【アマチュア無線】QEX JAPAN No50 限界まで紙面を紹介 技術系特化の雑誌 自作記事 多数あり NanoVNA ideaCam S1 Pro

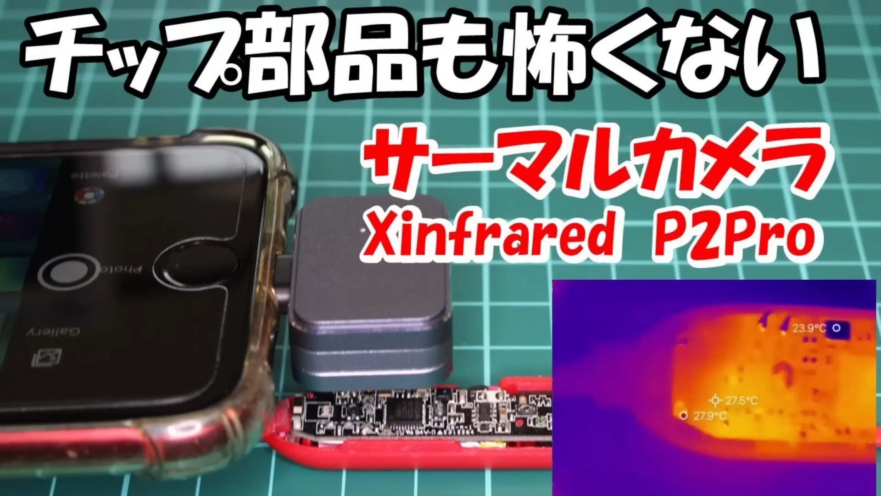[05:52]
ような形で2種類過去にも紹介させていただいておりますまあぜひともねちょっと安い
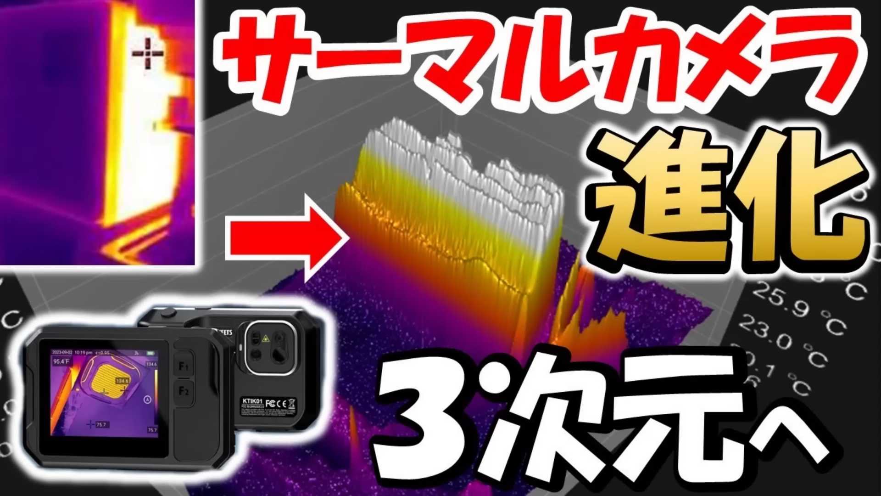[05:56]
商品でもないこともないんですけどねやはりロスを語る上ではねこういうサーマルカメラこういうものを使いながらねアンテナ、